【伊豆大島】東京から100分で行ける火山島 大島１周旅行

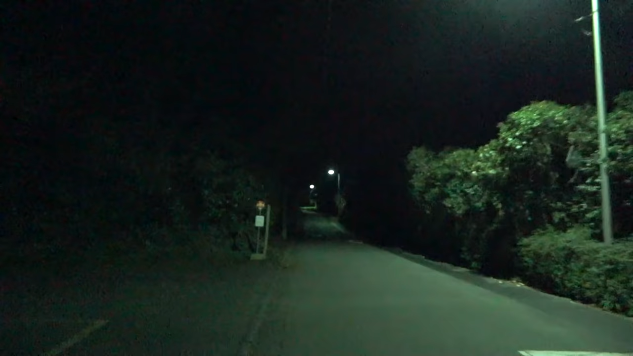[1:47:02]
もう離島島でこういう風に夜を過ごしたらもう2018年の八丈島以来かな夜はね、結構暗くなるんですが、これがまたいいんですよね暗くなるのも、あ、夜ってこういうものだったよな本来っていうのを感じさせてくれます